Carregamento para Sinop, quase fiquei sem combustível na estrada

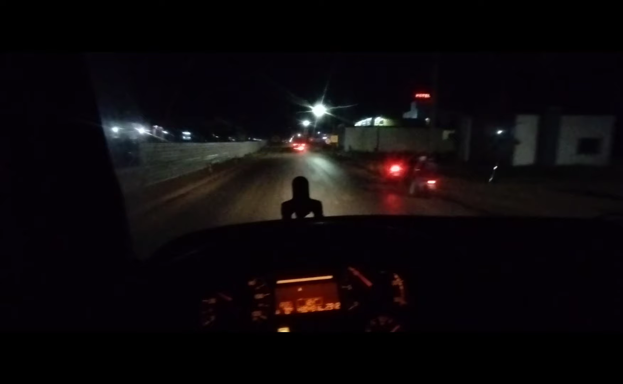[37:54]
Nova Mutum vai ser no palco do momento, viu? Acabei de chegar aqui agora, passando o desvio aqui do viaduto que estão fazendo aqui.
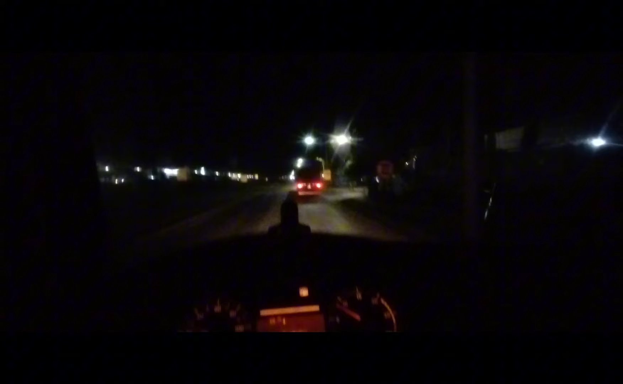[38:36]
Passar um lugar pra dormir aqui e ficar de boa.
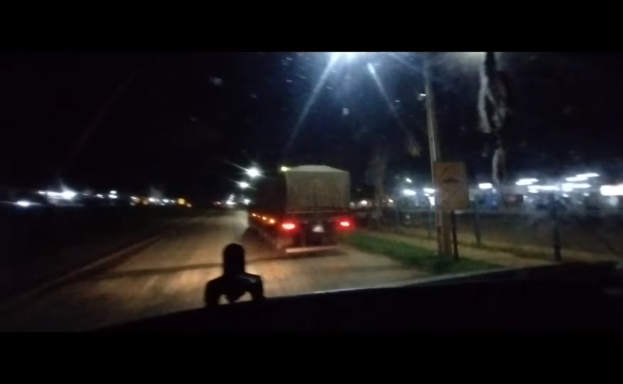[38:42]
O mozinho tá aqui já. Já veio dormindo.